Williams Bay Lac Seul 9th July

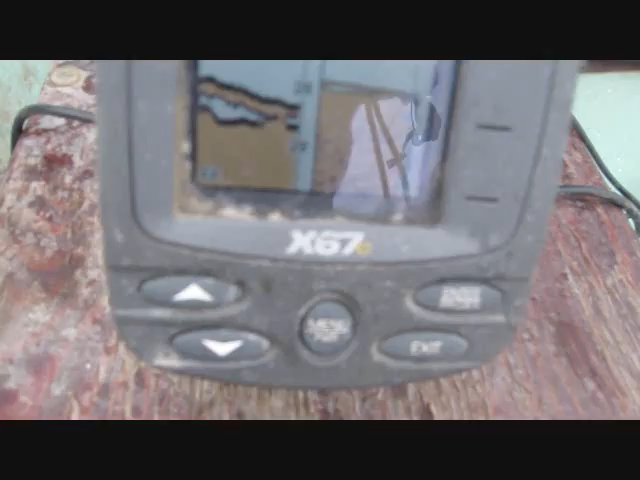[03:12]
As soon as it gets down there, they come and grab it.
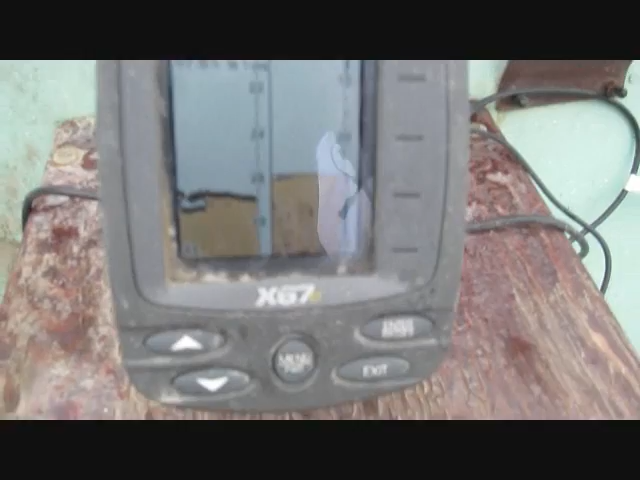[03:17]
Here comes my jig at 20 feet.
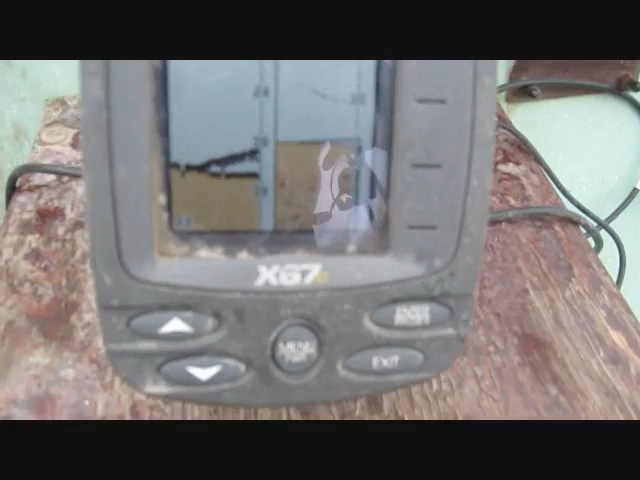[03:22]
Here comes a fish up to meet it. Here he comes. He's coming off the bottom.
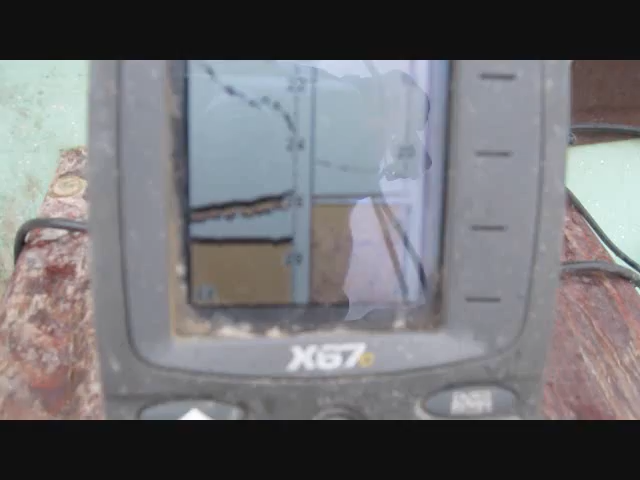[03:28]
My jig's at 24. There he comes. Here he comes. Oh, he's got it.
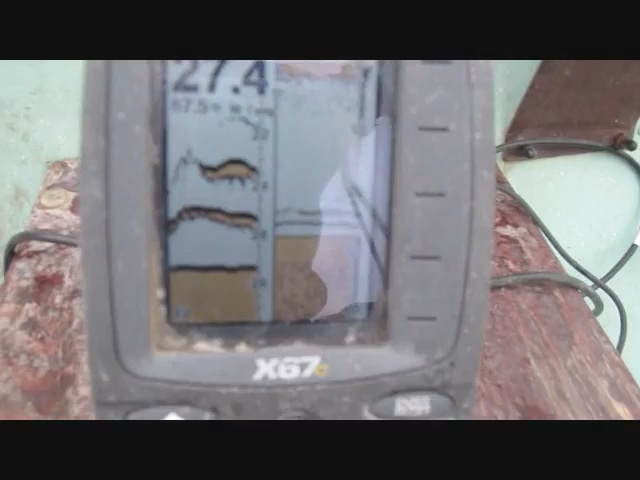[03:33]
He nabbed it. Oh, yeah.
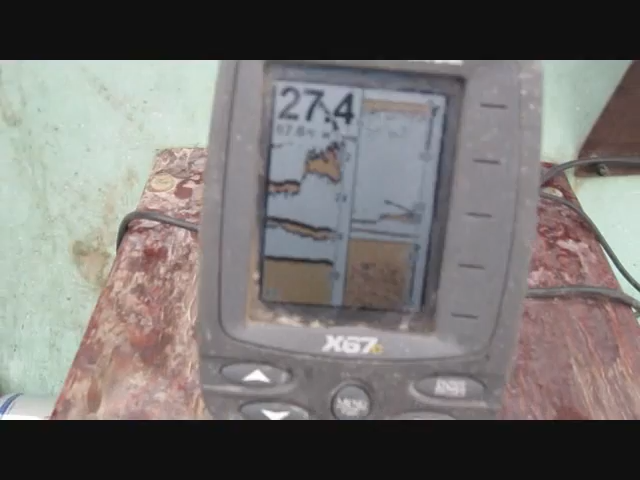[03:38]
This is fun. Xbox fishing. Down it goes again. Oh, he's grabbed it again.
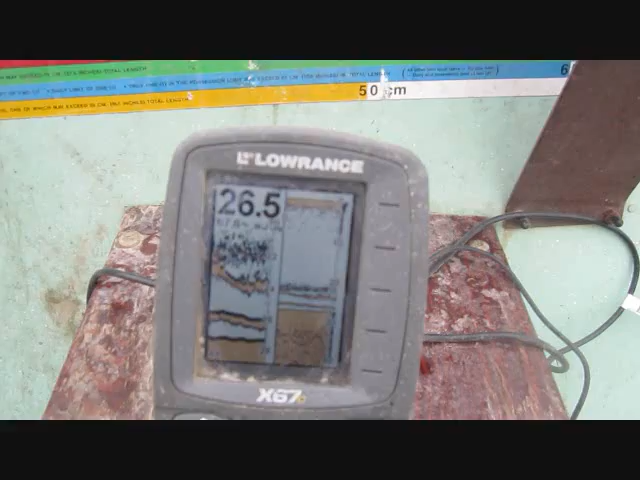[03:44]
There we go. Another little finger.
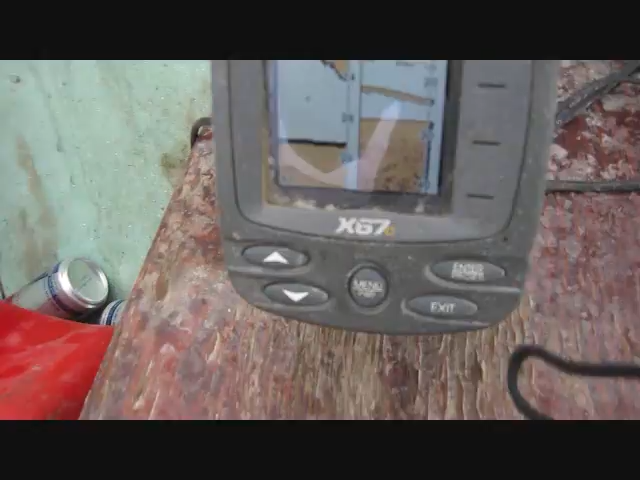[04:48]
Look at that. Down the bottom. Oh, this is good.
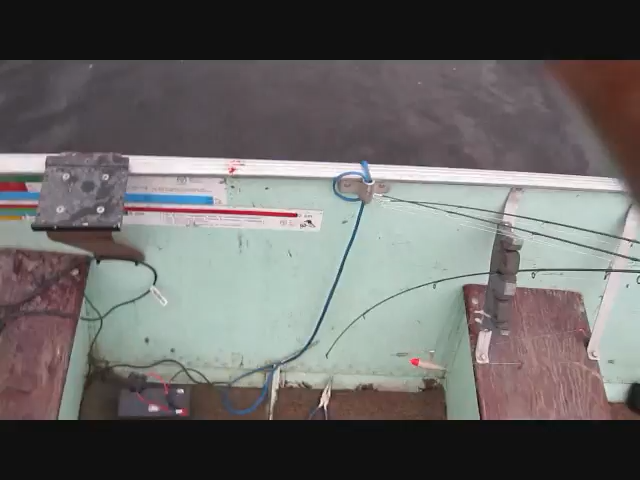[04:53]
Oh, look at that one. Woo-hoo. This is what I come down to this lake for. Look at that. Another, like, 23-inch fish. Just jigging straight under the boat. Gotta love it. Yeah.
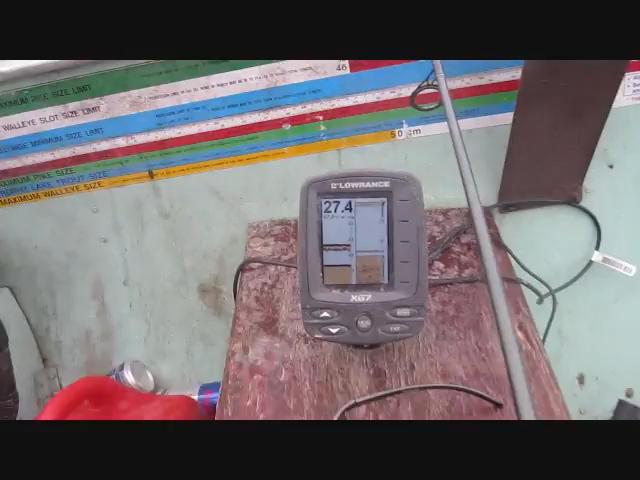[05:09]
Yeah, this is normally the way I jig for later. So I just anchor up and, um,
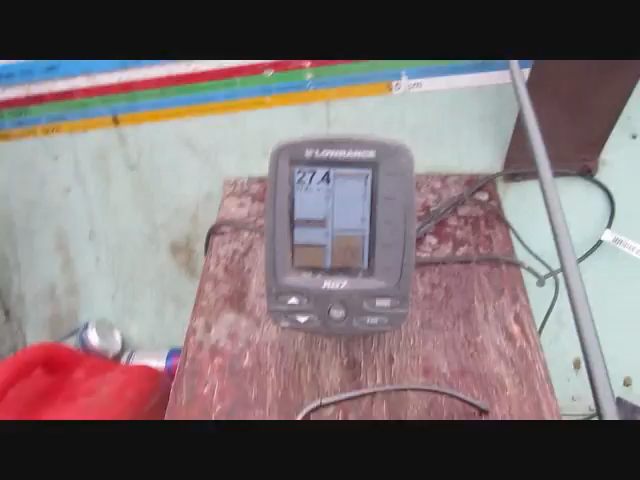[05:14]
drop the jig over the back by the transducer.
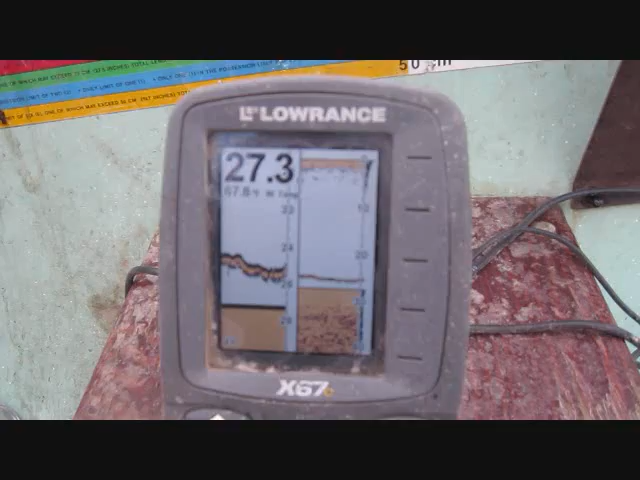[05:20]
So you can see there's my jig lifting up my rod, dropping it. There.
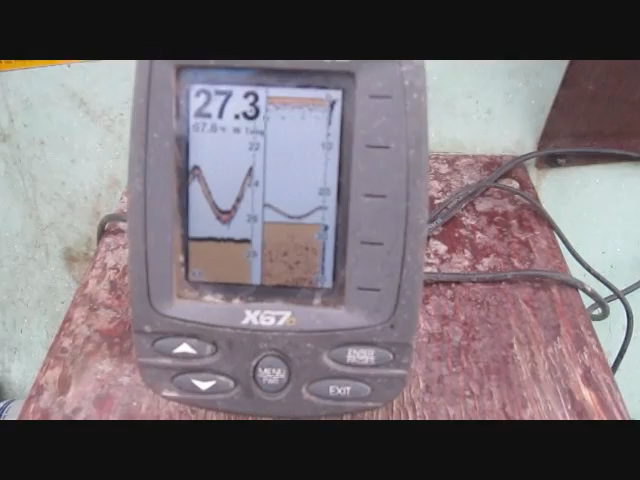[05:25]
It's almost like ice fishing with this thing. I wonder if a fish will come along and show you. But there's my jig up and down.
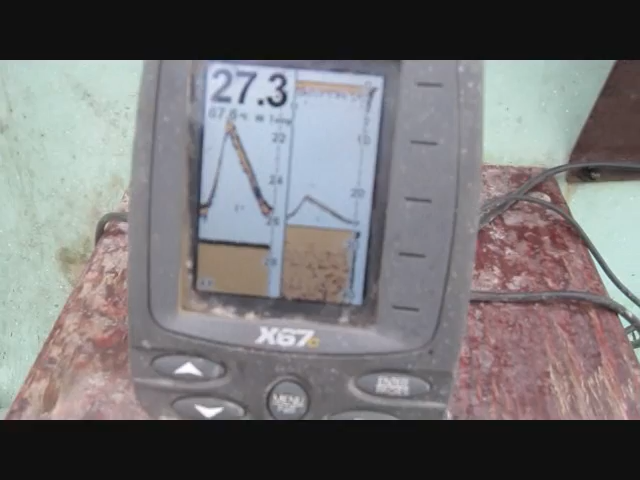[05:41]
This is what it looks like when a fish is chasing my jig.
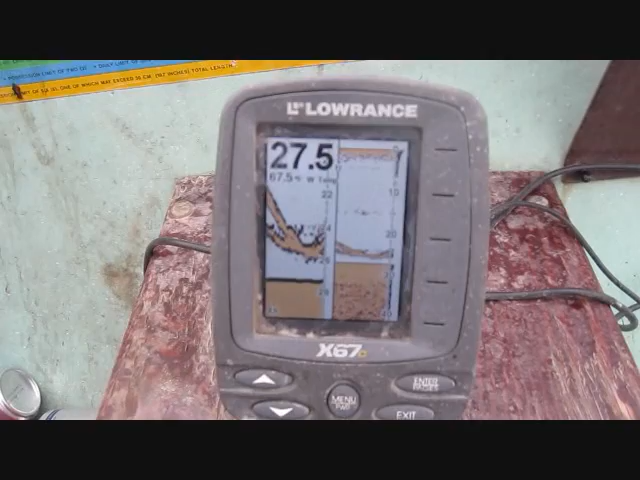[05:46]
I'm lifting my jig up. Here comes the fish. Is he gonna bite?
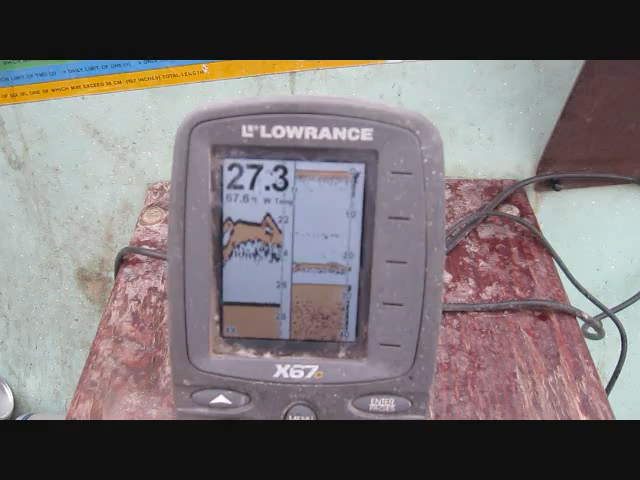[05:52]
I don't know. And my jig's going down. He's following it down. I'll lift it right up quick. See if he'll chase fast. Oh, yeah. This is not a bad looking sized fish, actually.
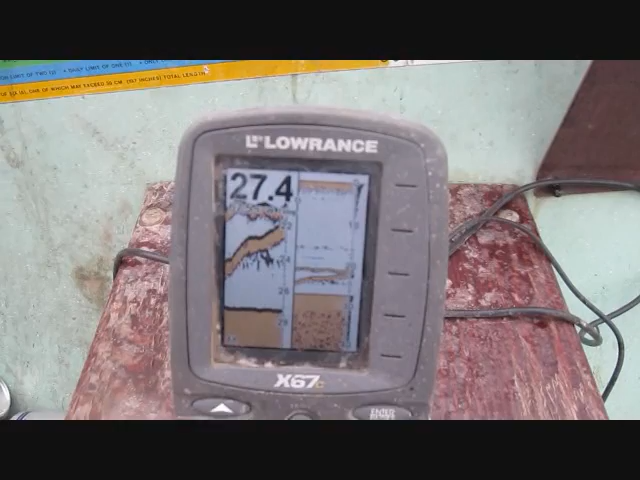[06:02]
Can I get him to bite? Sometimes they like to chase.
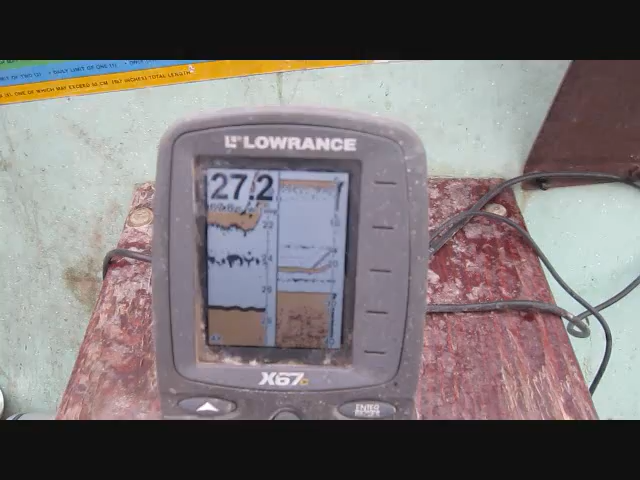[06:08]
There he goes. Oh, he's got it. He's got it. Awesome.